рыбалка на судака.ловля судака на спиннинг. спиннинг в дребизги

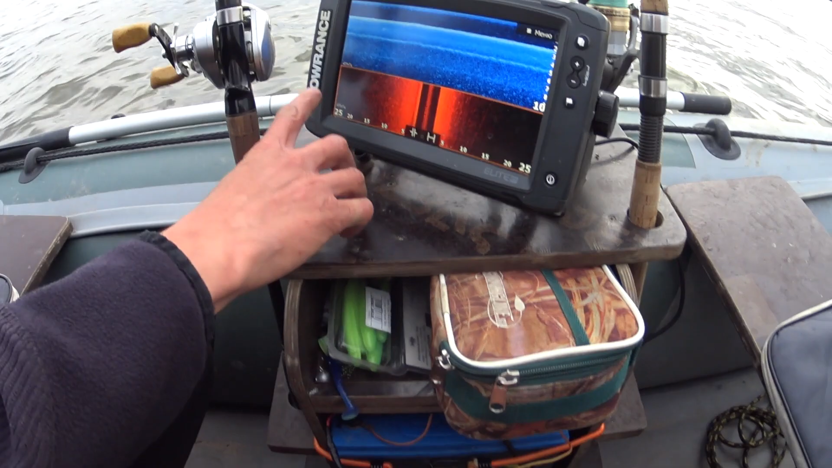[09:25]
рыбаки это рыба да все на белорыбец белорыбец очага кормящая база
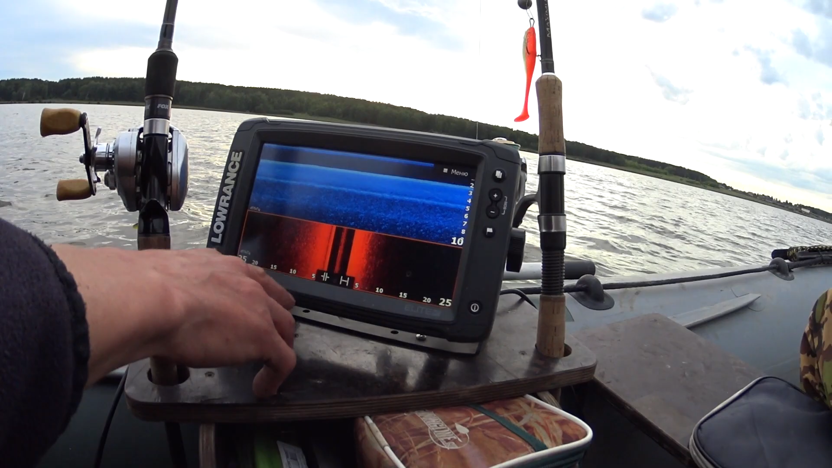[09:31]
это кормящая база которым мы сейчас выйдем на точечку и будем ловить судака чем может
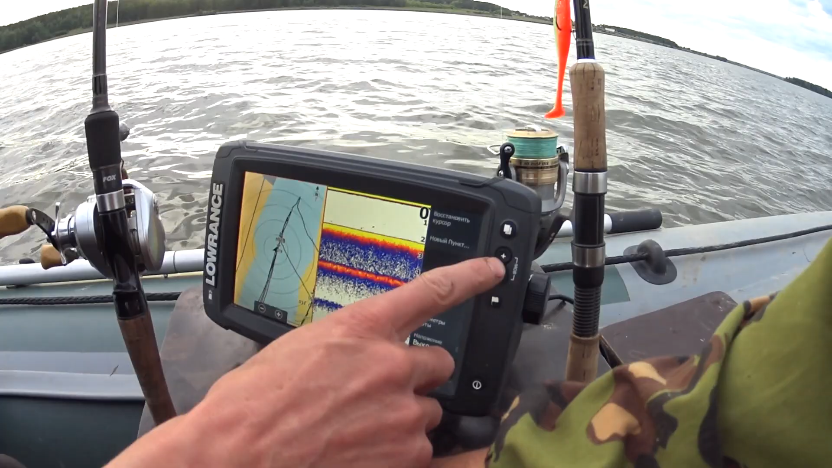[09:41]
просто чебака будем на тесто ловить или судака на точечку у
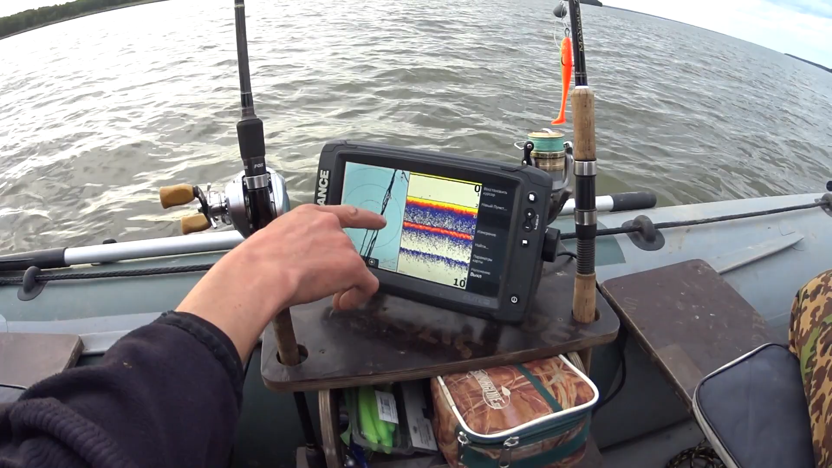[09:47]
нас точечка маленько правее здесь немножко это чуть дальше берска да так
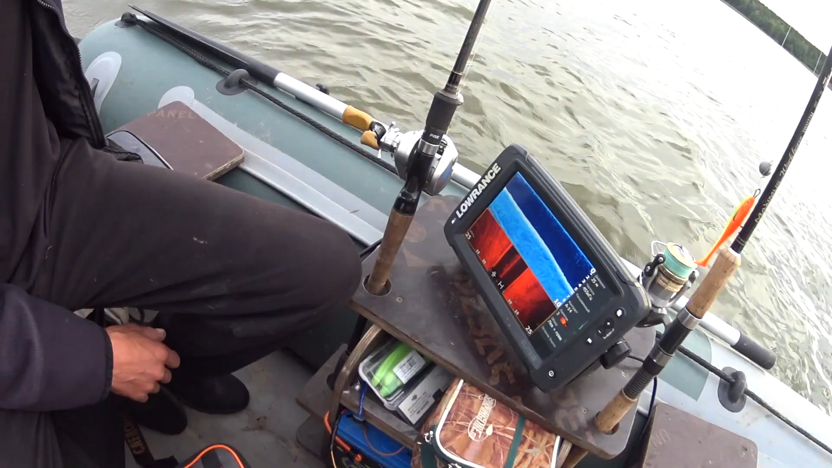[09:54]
вот нашли судака все командир сказал якорь выбрасываем якорь пошел да нормально